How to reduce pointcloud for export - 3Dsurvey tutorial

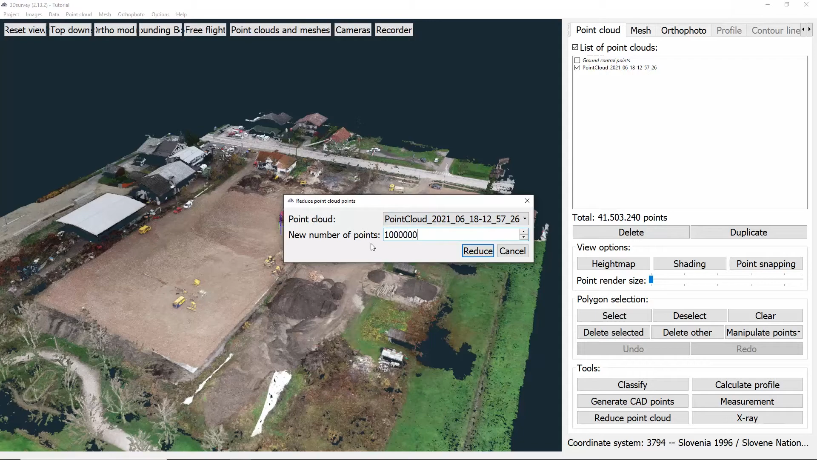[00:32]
To use it we click reduce point cloud button found under tools. Then we need to do two things. First we choose which point cloud we want to reduce points to. Second we put in the number of points we want the new point cloud to have and click reduce. After doing that a new point cloud will be seen in the list of point clouds. We can choose for each of them to be seen by checking or unchecking them.